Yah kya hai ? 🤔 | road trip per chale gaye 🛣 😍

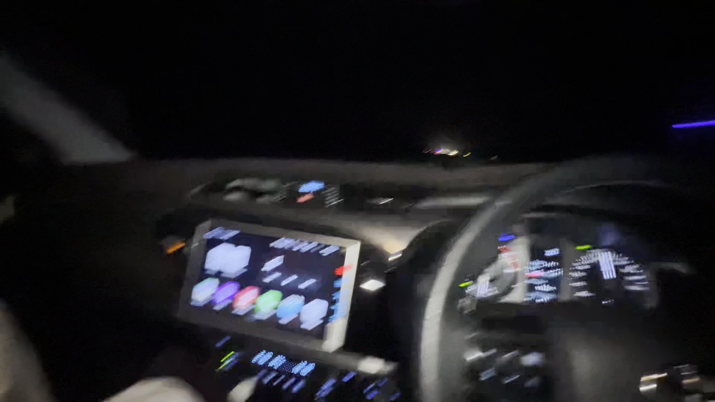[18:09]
ये देखो पूरा खाली रोड है, ये तो भाई अभी सो गया था, उसको मैंने उठाया, भाई उठो मैं अकेला बैठा रहूंगा तो मुझे भी नींद आ जाएगी।
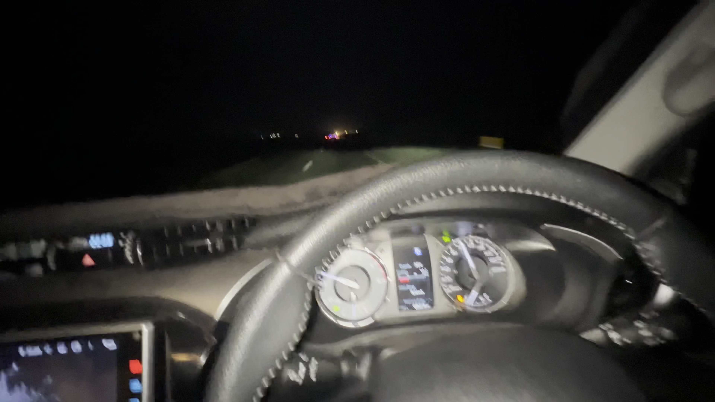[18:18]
आगे रोड आने वाला है ना, वो आने वाला है जिधर एक्सीडेंट बहुत होते हैं,
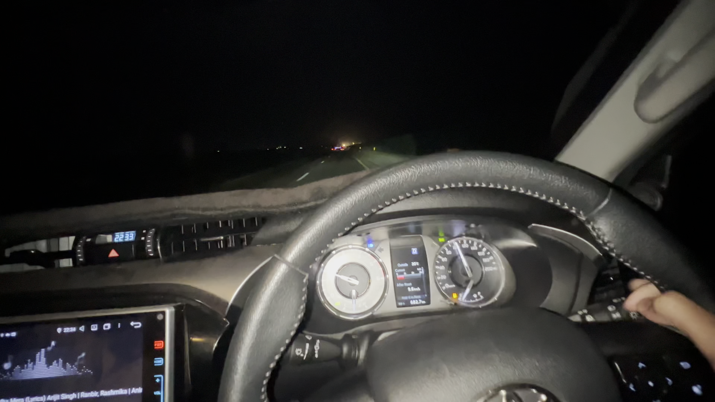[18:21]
क्योंकि वो रोड जाते हैं नीचे और सामने से पड़ती हैं लाइटें, और अभी आंखों में ना लाइटें बिल्कुल ना चुभ रही है क्योंकि नींद पूरी नहीं हुई, 2 दिन से जागे में, तो यही हाल होगा ना।
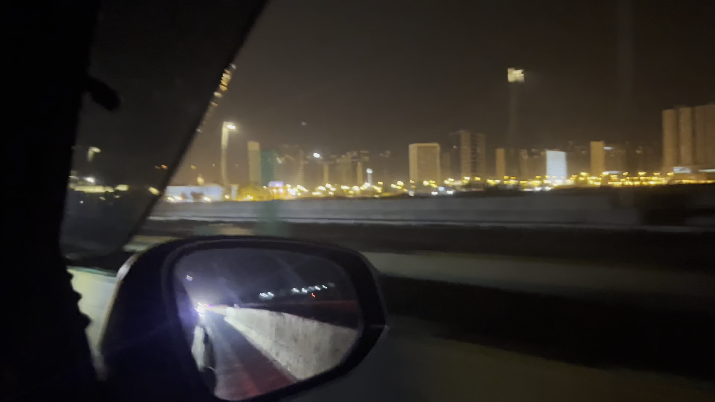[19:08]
देखें यार इधर की लाइटिंग ही कुछ और इस रोड पे, लाइटिंग ही नहीं है।
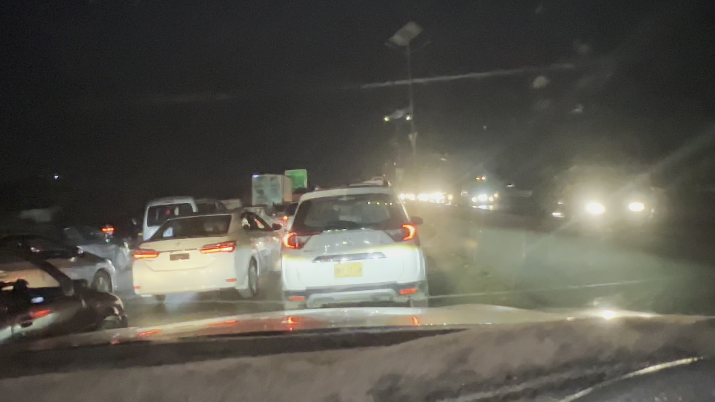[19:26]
20 मिनट से इस ट्रैफिक में फंसे हुए, इतना ट्रैफिक है इतना।
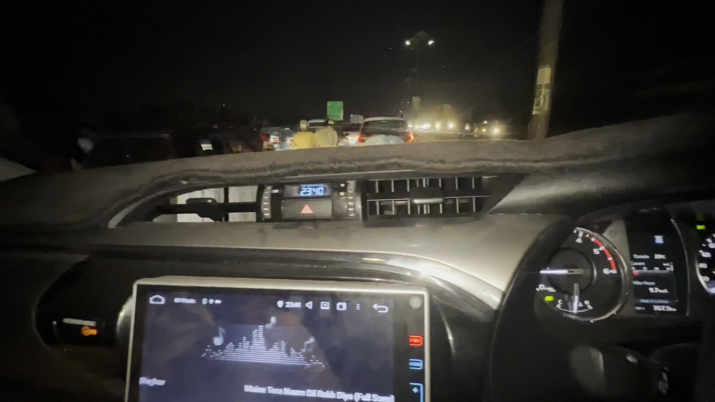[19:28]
बस 7:30 बजे हम निकले और घर पहुँचते पहुँचते 12 बज गए,